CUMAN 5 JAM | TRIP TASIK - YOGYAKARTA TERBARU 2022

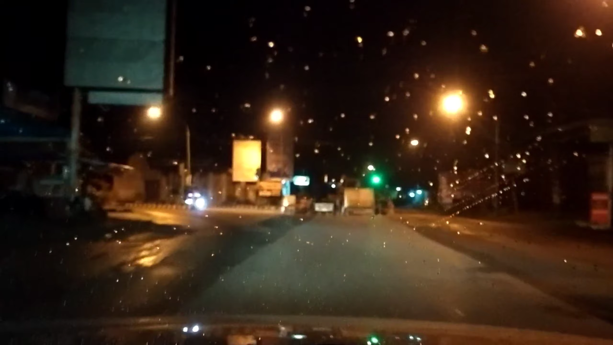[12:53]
Harus ke kiri. Jadi harus pakai jalan lingkar. Kalau dulu mah, oh lagi ada proyek tuh, jadi gak bisa. Dulu tuh jalan ini tuh rusak banget, gak tau lah.
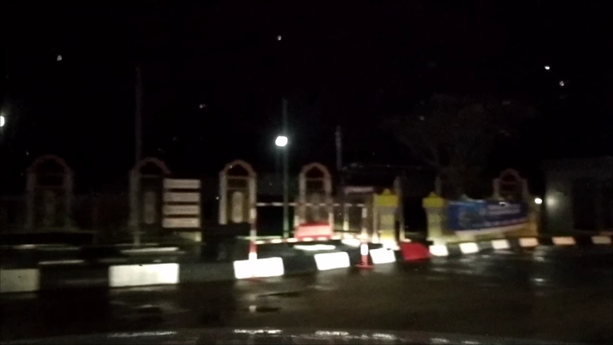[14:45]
Kebumen ya. Ini kalau lurus mengarah kota Kebumennya. Kalau ke kanan tuh mengarah lingkar. Dari sini kita ambil kanan mengarah lingkar. Kalau lurus mengarah kota Kebumen. Ini udah termasuk jalan Kebumen Raya.
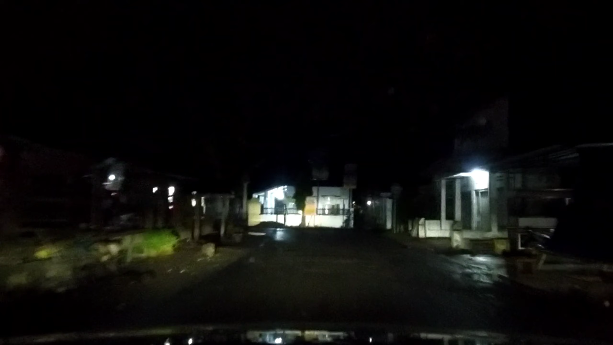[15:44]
Oke teman-teman, sekarang sudah di pertigaan. Kalau ke kanan tuh arah pertanahan, kita mengarah belok kiri.
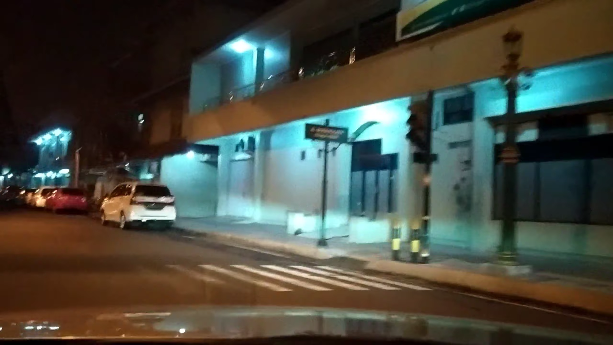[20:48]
Ternyata kita masuk ke Jalan Bayangkara.